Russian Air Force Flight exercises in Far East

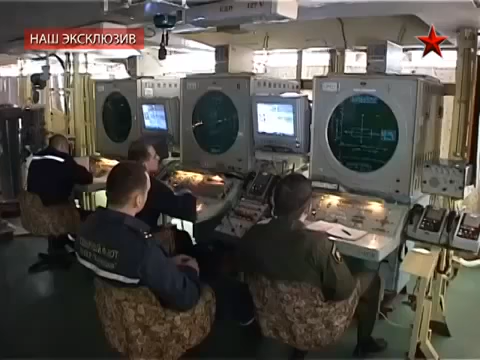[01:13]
Цель справа по 20, до цели 20. Низа дырка, успеваем.